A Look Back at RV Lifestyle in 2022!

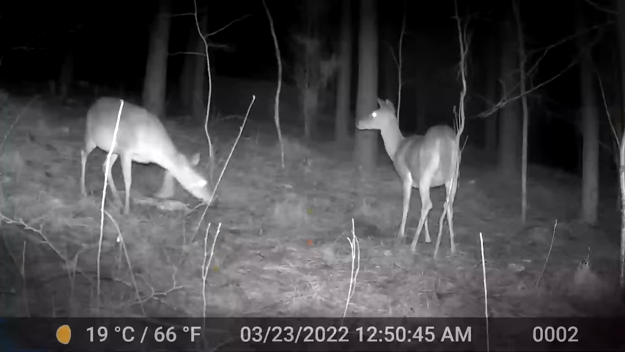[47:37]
You know, I looked at the trail cam video the other day, too, and we have a small herd of deer that frequent here every night.
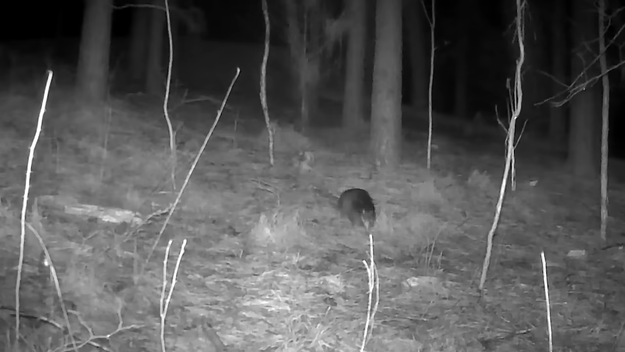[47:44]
And there's a really little cute little armadillo as well. So they're on the site.